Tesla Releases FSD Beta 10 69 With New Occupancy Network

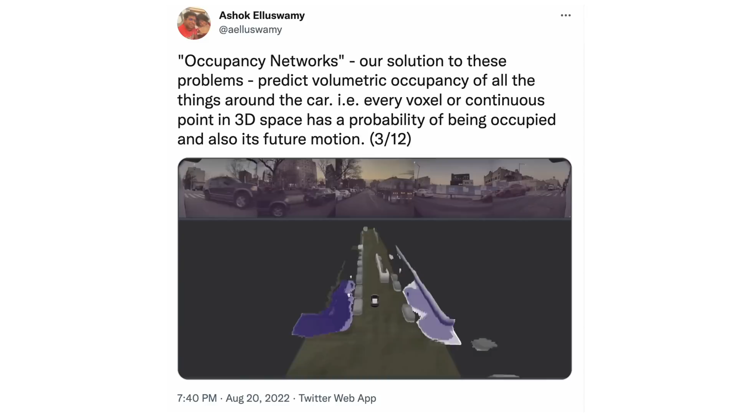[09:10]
He describes the occupancy network as a different approach that is stitching together all the cameras into a video feed and forming a 3D vector space of what it sees to determine what space is occupied,
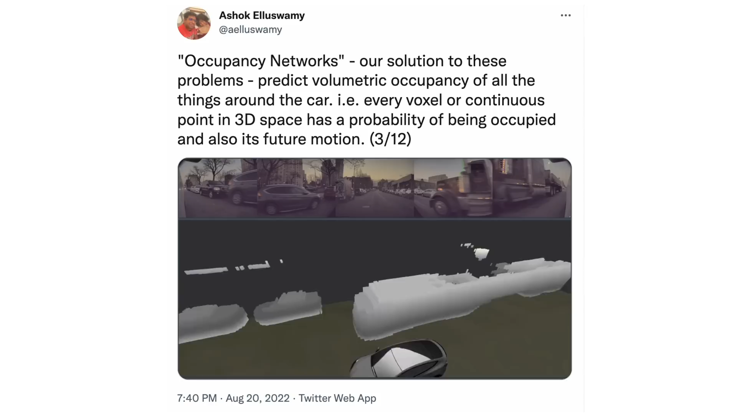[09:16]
what space is unoccupied, to then determine the vehicle's planning path.
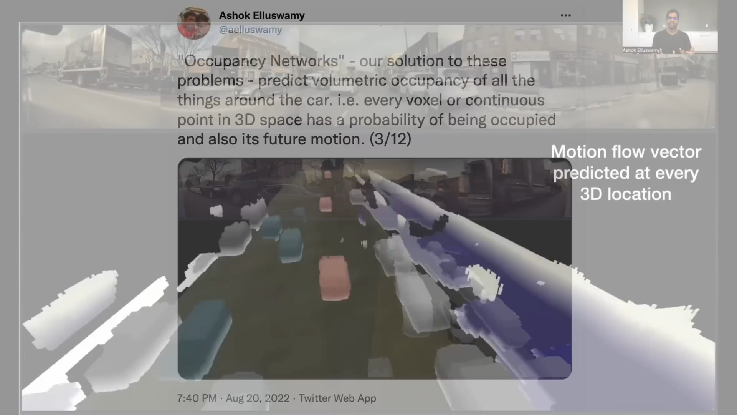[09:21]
He also talks about how it's not just a vector representation of what the vehicle can see,
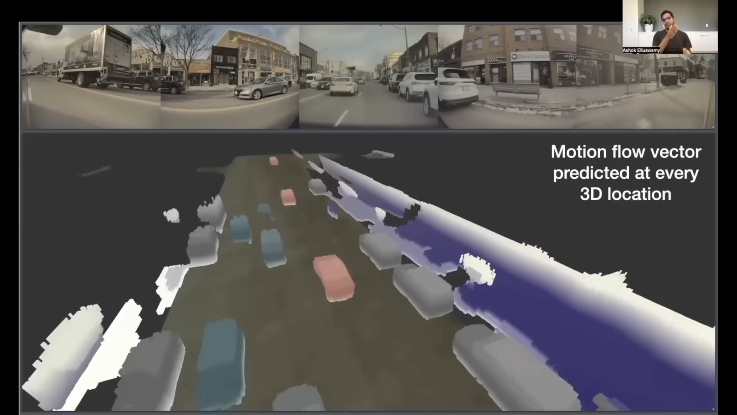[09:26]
but also predictive in nature.
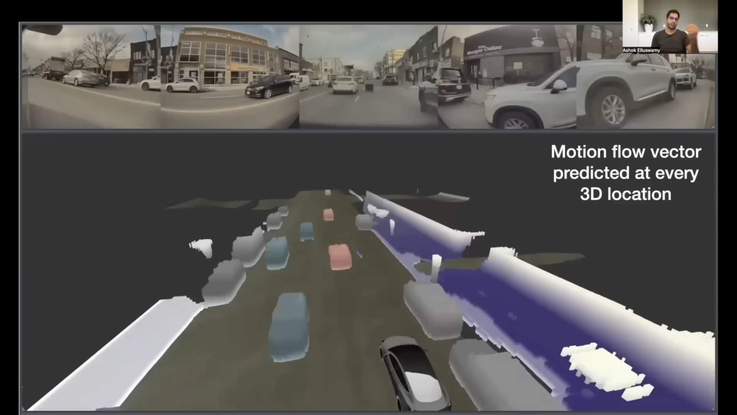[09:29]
So forming a vector representation of what it expects based on what it can see, even if some of those things are not necessarily visible to the camera at that point in time.